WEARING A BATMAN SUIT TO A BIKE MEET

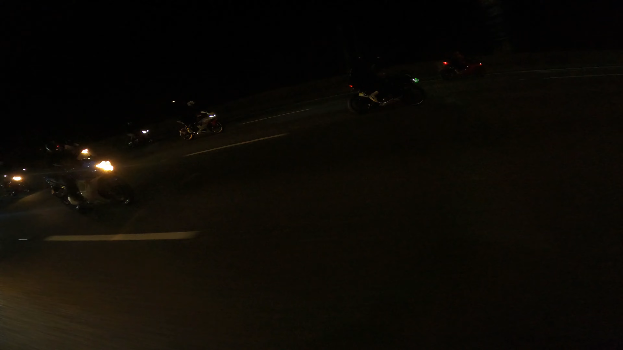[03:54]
Holy shit. I want to fall back. I want to see what the grip is. I want to see the line. Bro, look at that. You can't beat that, bro. Oh my days, man. Yes. Oh, this guy's on a super photo. He's on a highway. Oh my god. Oh my god. Hell yeah.